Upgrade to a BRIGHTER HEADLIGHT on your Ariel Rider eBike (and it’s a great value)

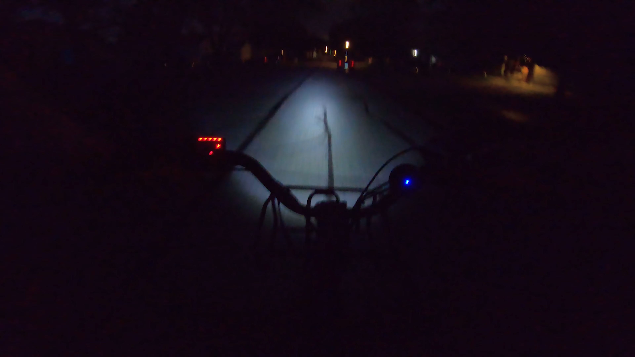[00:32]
Yeah, much sturdier, doesn't bounce up and down, brighter in the middle and on the sides. And it's not super dark out and there's street lights so that helps. We'll try to go over here to the dark spot right here just so you can see.
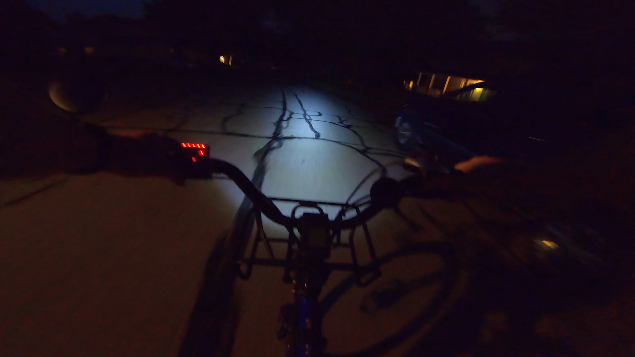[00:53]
Much more visible than the stock headlight, much more visible than the rad power headlight. So this one's a winner.
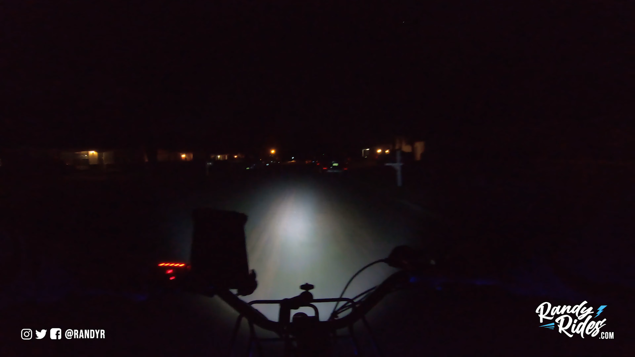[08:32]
And really to point out a couple of the main advantages of going with a light like this. And I did mention it in the video. The biggest advantage to go on with a light that's wired into your controller is that you don't have to worry about charging the batteries. You don't have to pull it off your bike and hook a USB cable up to it. And if it's powerful enough for you to be able to see it's really all you need. Now I do have a light on my helmet too.
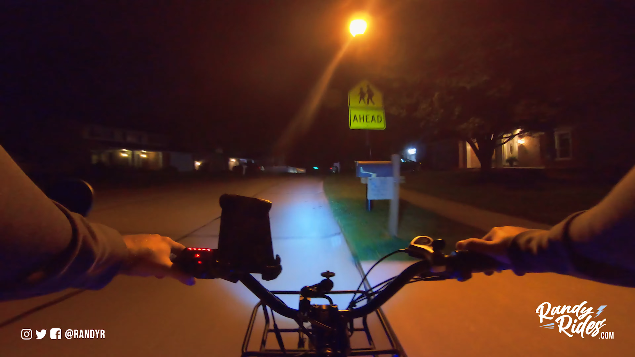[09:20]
So I'm just going to drive around this neighborhood I'm in. I didn't want to go too far away. But I did want to go to a few dark spots. And where are we going to go? So let's see if we can get past this guy real quick.
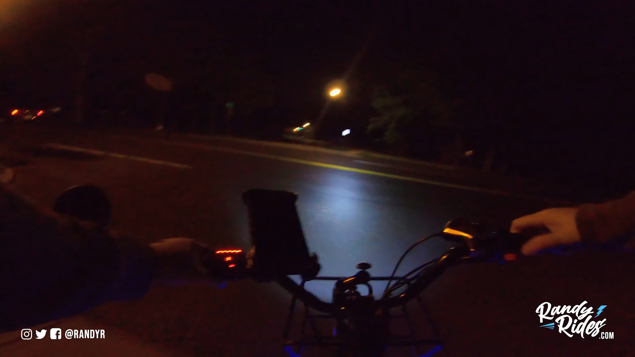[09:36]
Oh, we'll go down this road. I've never been down this way before.
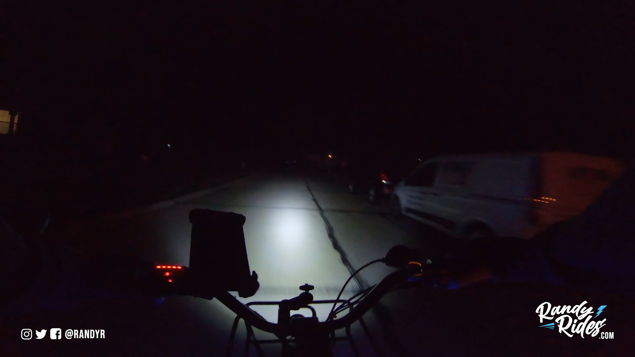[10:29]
And it was really buggy that night. And it sucked because I couldn't see. I was getting hit by bugs. And I wish I would have had this headlight. Because it really lights up the whole road. Now I got it pointing down to where it won't blind drivers or anything. The beam of light is going straight down. If you guys can even see me right now.
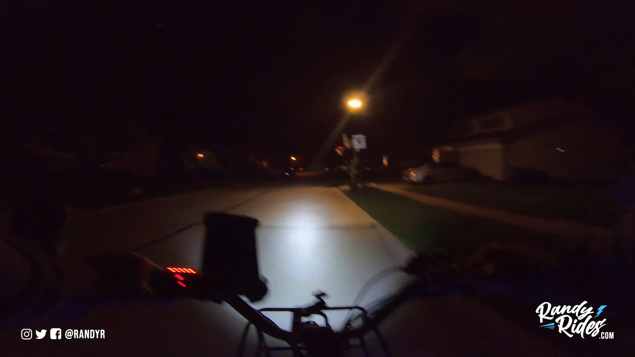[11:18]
I have no clue where I am. I've never been back here before. But I saw a dark street. Figured it would be cool to take the bike down there. It's not like people can't see me. I got my wheel lights on too.
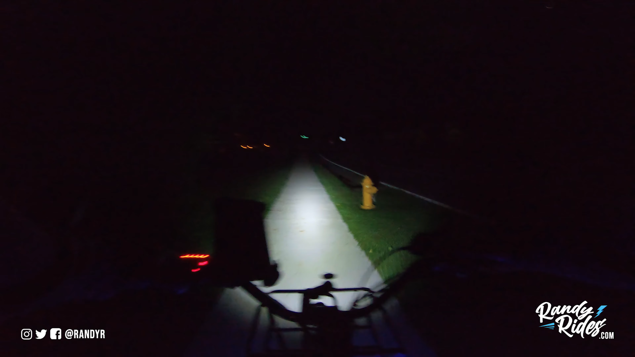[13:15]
I don't want to get too far off during the nighttime. But as you can tell, it's pretty dark on this street. There is one light right there for the flag and one on the house. I'm going to learn all kinds of new stuff. That's good to know. Maybe I can make it to more places without the car.